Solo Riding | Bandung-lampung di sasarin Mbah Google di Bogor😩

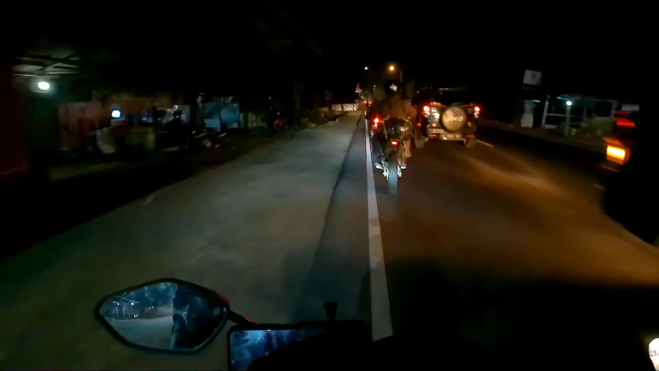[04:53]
dan kondisinya ramai lancar. Soalnya malam Senin. Ini kalau siang ngopi di sini enak, sambil santai.
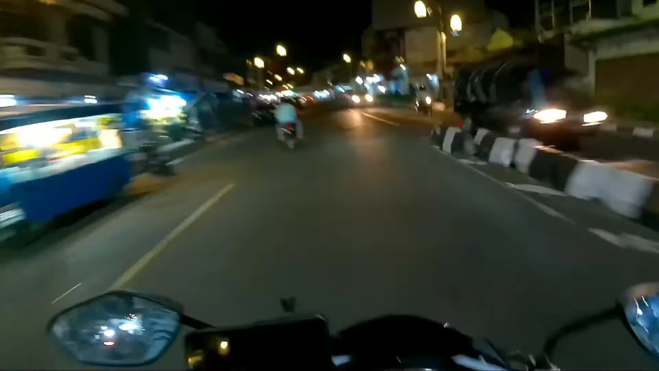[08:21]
Terus pengen cepet-cepet sampai puncak deh. Kayaknya enak banget ngopi dong. Nah, ini kita lewat kanan, teman-teman, kalau mau ke Jakarta ya. Kalau ke sana mungkin kotanya, kota Cianjur mungkin,
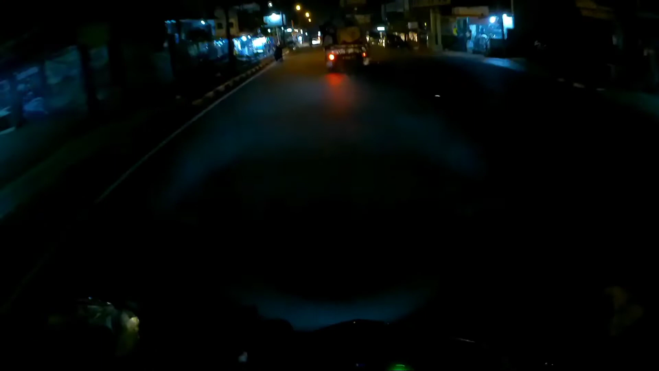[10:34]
Tadi kan yang di record itu Cianjur. Nah, sekarang Cipanas, teman-teman. Bentar lagi kita ke Puncak Pas. Wow, kalau di Puncak Pas kayaknya banyak yang sumerianya. Kenapa Kang Asep pilih malam? Enak aja. Jadi kayak santai gitu. Gak panas juga di jalan. Ya pokoknya enak banget lah.
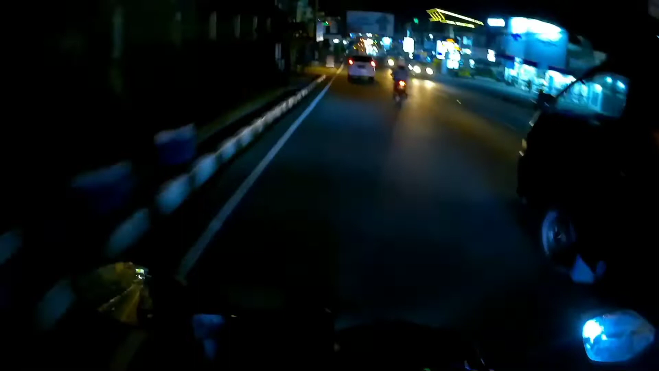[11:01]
Enak banget ya makanan. Nah, ini udah Cipanas teman-teman. Tuh terminal Cipanas ke kiri. Puncak Bogor lurus teman-teman. Lurus terus. Buat Bang Ojo semangat yang lemur.
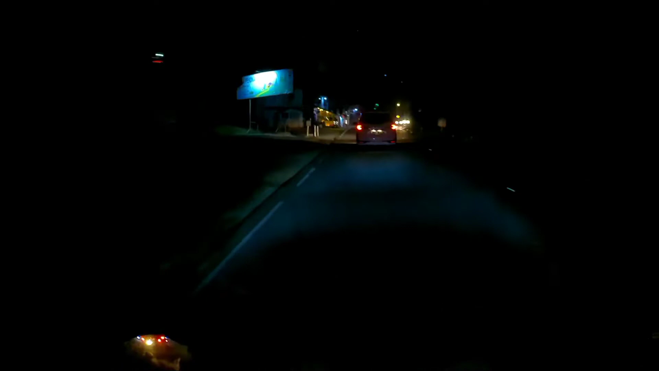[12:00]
Oh, tadi berarti maksudnya Cipanas yang belakang itu. Kalau di sini udah biasa ya. Di pinggir jalan tuh ada tulisan pila. Terus teman-teman lihat, udah di Puncak Pas sekarang. Wah mantap, semangat terus berjuang rupiah. Biasanya macet ya.
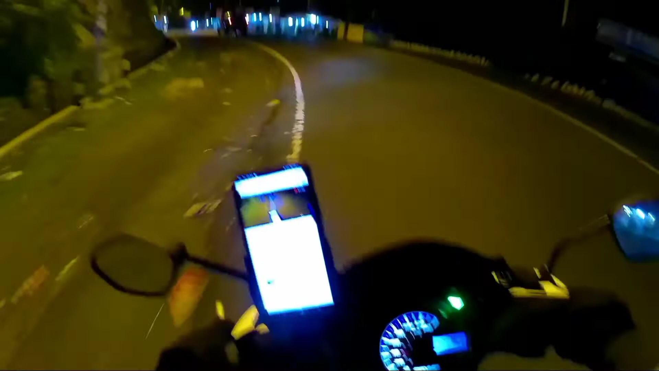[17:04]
Tadi ramai banget di jalan. Sekarang udah mulai redup. Apa udah malam banget ini, udah jam 2 teman-teman, udah subuh. Oke, bismillahirrahmanirrahim. Kita lanjut lagi teman-teman ya. Ini udah di masih di daerah puncak.
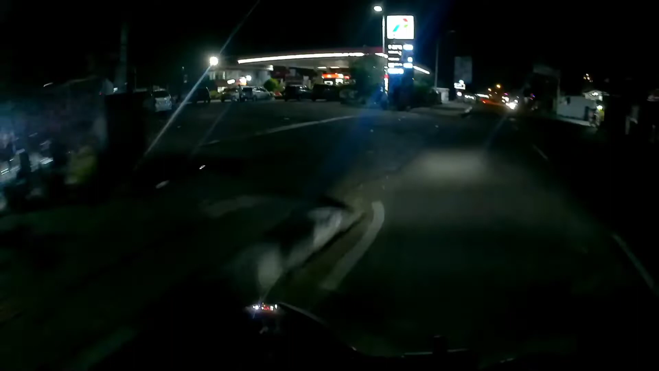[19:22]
Udah 3 strip. Ush, masih rame aja liatin teman-teman.